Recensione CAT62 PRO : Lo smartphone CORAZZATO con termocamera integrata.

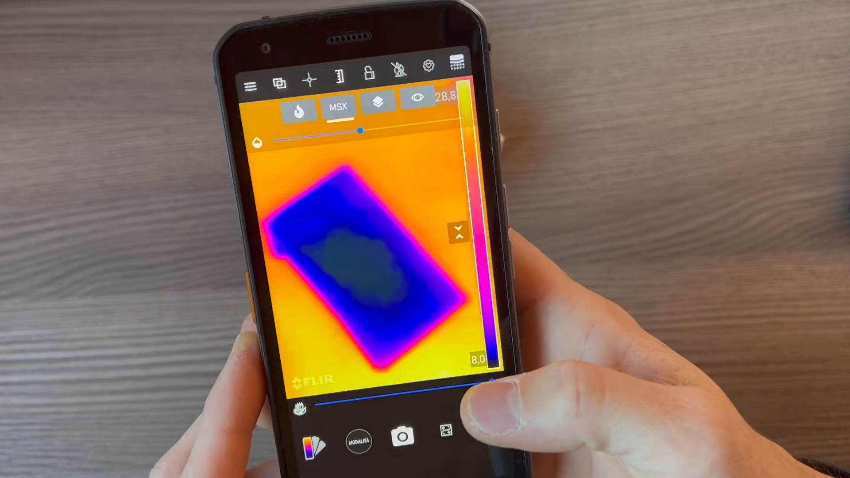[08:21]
appena tirato fuori dal frigo Andiamo a misurare la temperatura Ok? Quindi andiamo a mettere Selezioniamo Vedete?
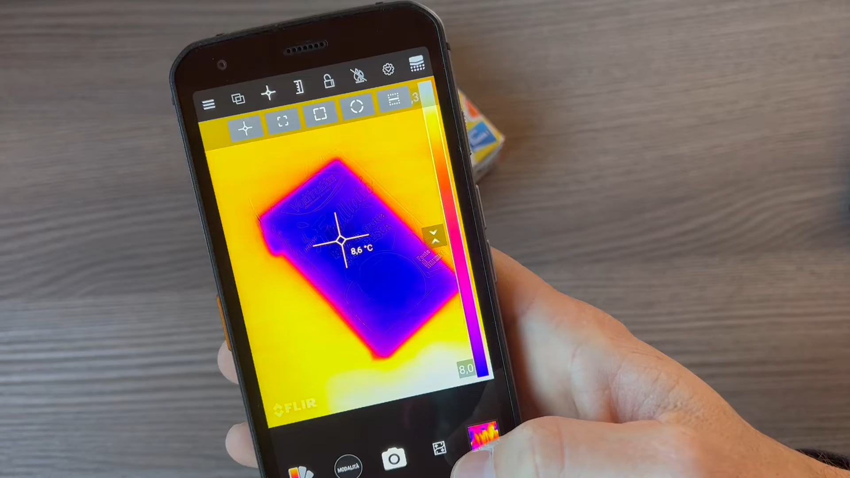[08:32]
On screen: spot 8.6°C
E mi dice che è 7,2 gradi A seconda di dove lo andiamo a muovere Vedete? Sta aumentando 9 gradi Ok? Se scattiamo la foto Chiaramente rimarrà impresso con
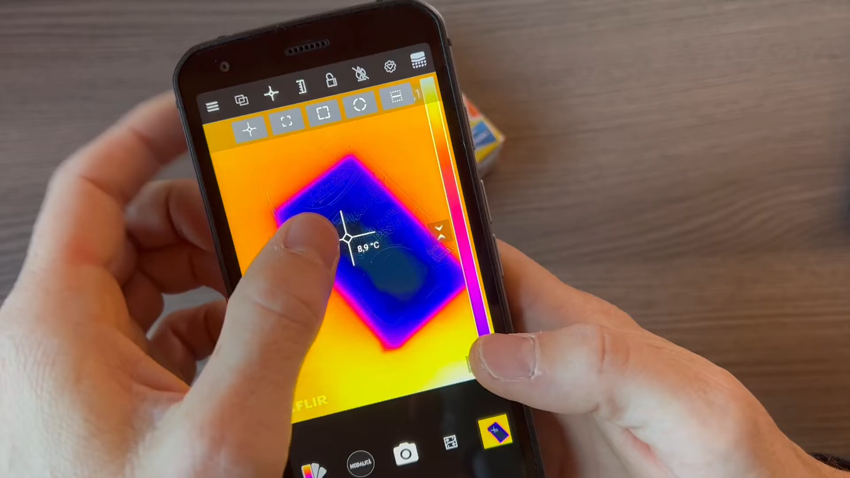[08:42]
On screen: spot 8.9°C
il nostro puntatore Diciamo della temperatura
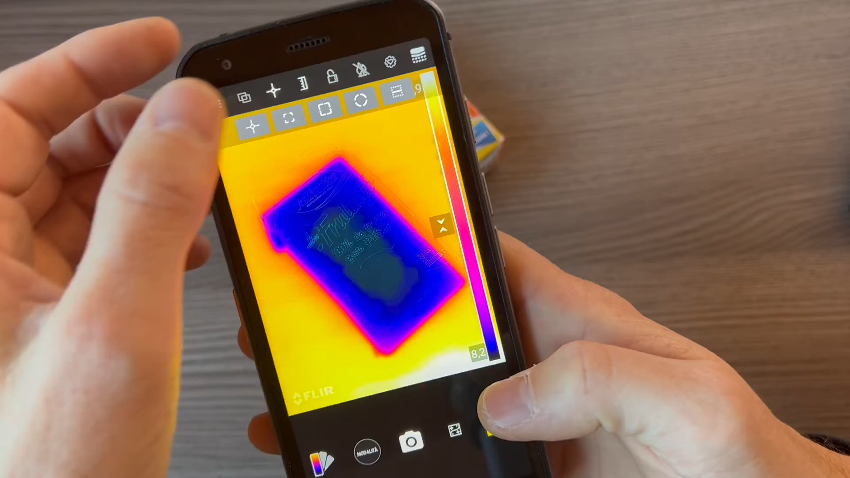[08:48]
Possiamo poi anche scegliere di andare a modificare la
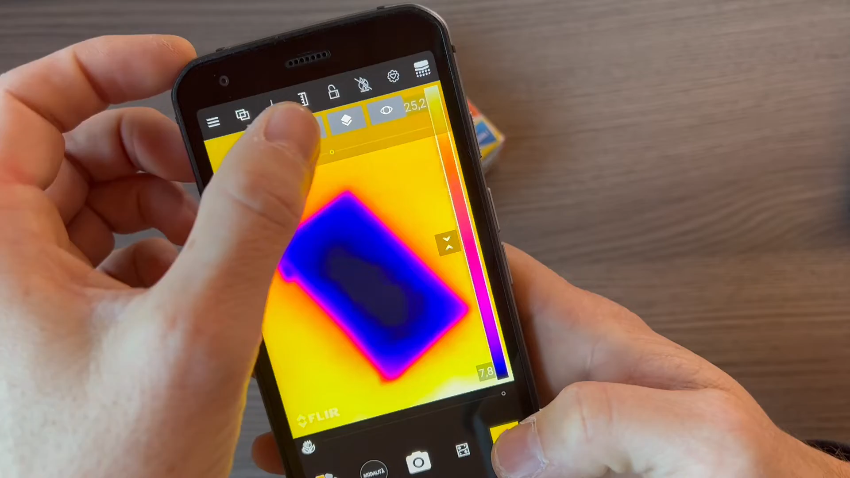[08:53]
foto Ovvero scegliere vedete di aumentare o diminuire
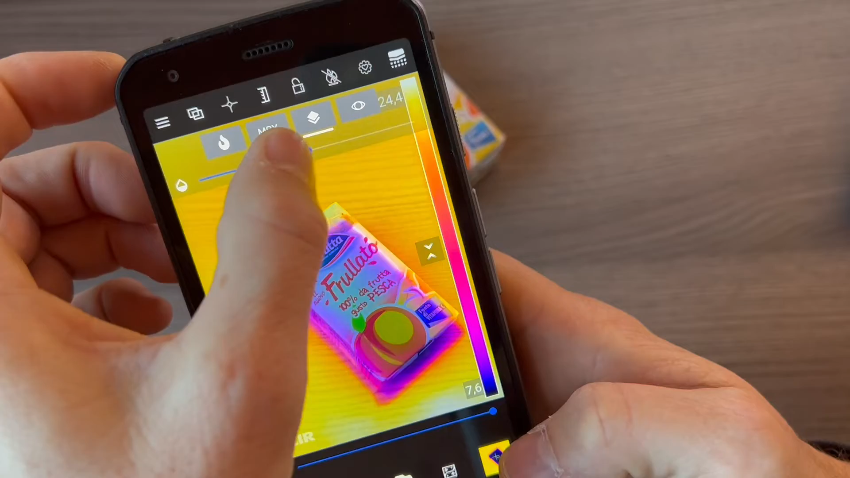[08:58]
La fusione tra la fotocamera termica oppure la foto originale Ok?
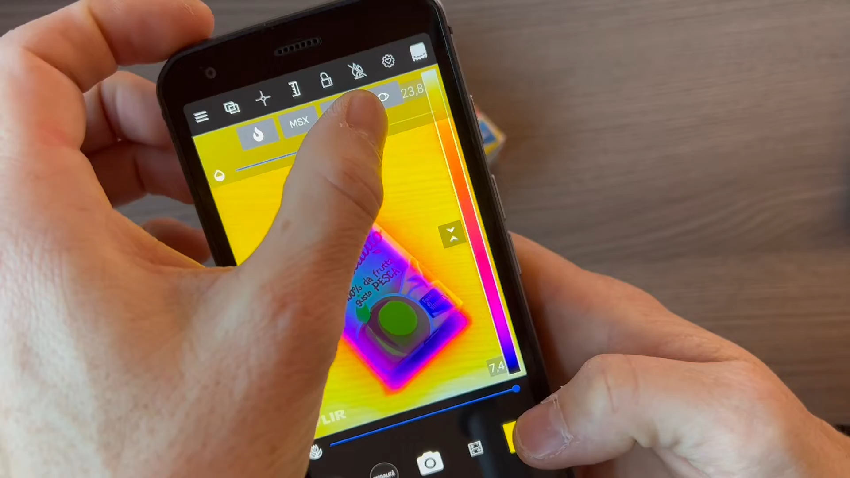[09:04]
Mentre la funzione MSX diciamo è quella automatica
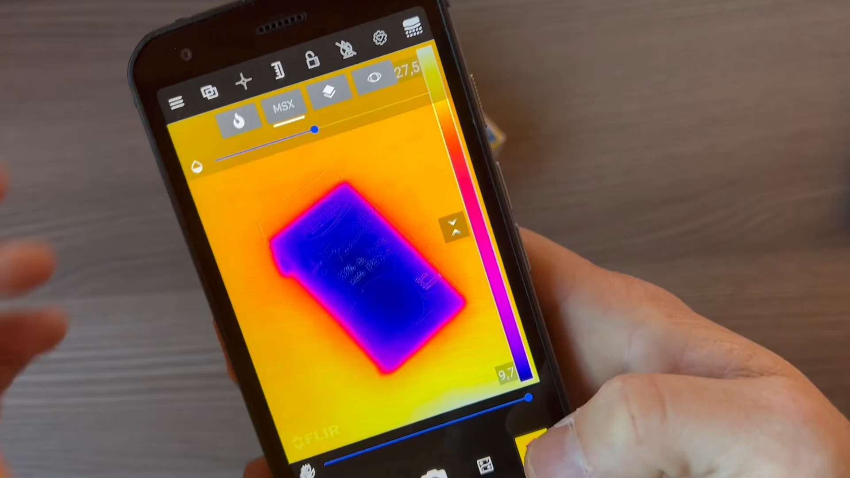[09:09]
Abbiamo la possibilità di attivare e disattivare la riga della temperatura E questa è la
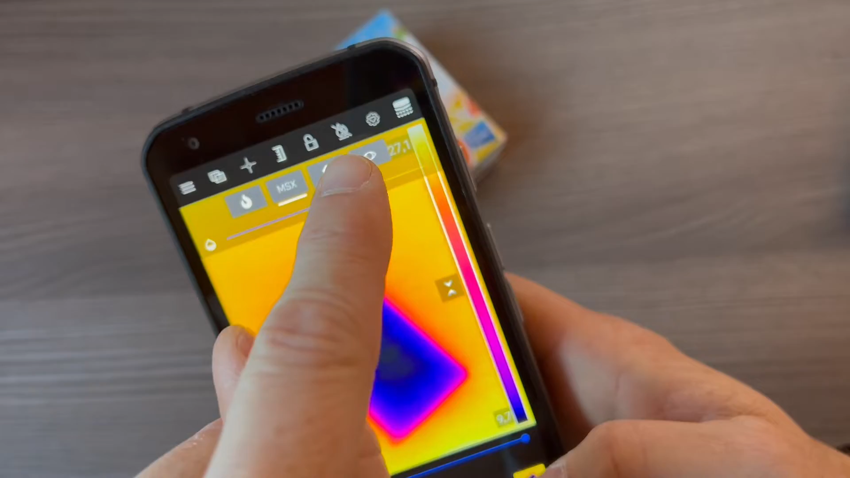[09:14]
modalità ad alta temperatura Se dobbiamo misurare delle temperature che vanno ad esempio sopra i 100 gradi
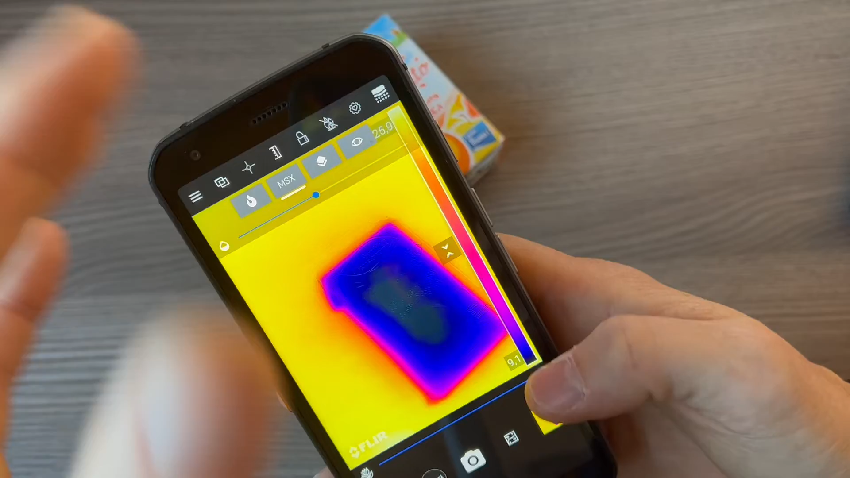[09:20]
È semplice da utilizzare Possiamo utilizzare anche uno zoom Possiamo anche scattare
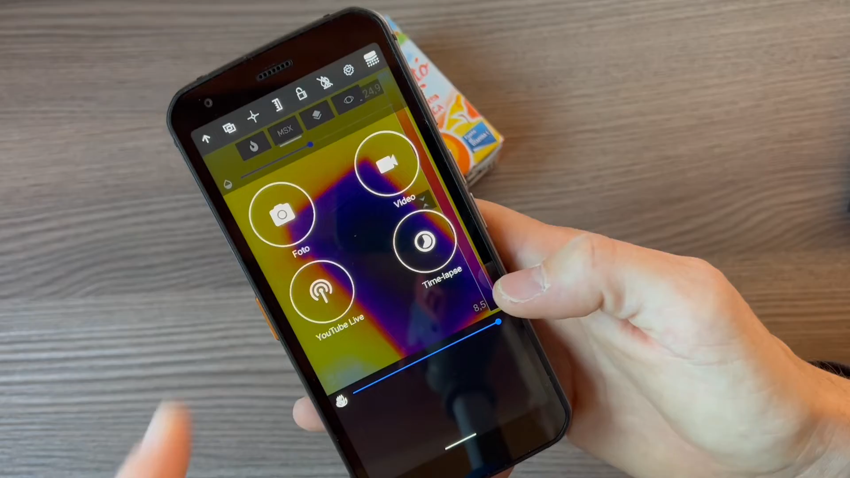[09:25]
Oltre alle foto anche registrare dei video E fare dei time lapse Che sono davvero molto comodi Io
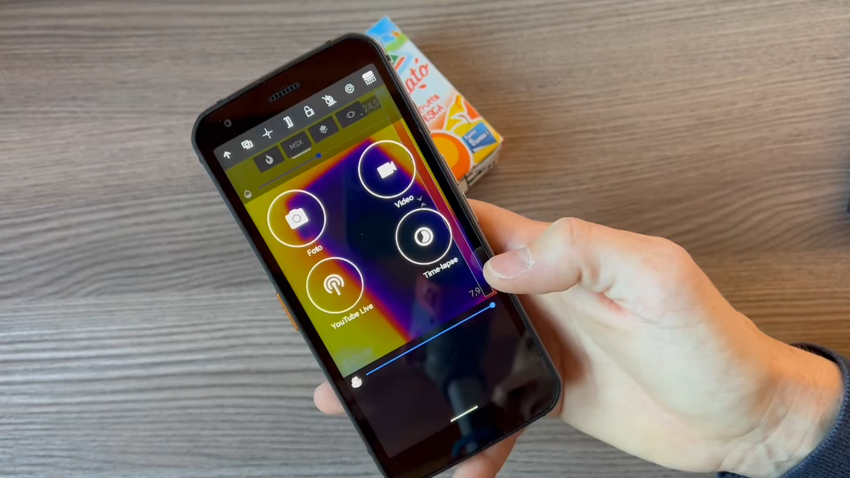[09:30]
ripeto soprattutto per chi la utilizza per lavoro Può essere utilizzata